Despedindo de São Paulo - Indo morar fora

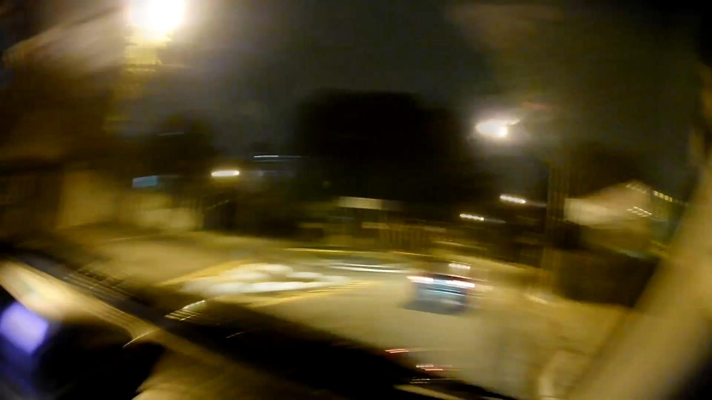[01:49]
é só uma ruazinha meio quebrada Que tem que chegar aqui Mas a gente chega lá rapidão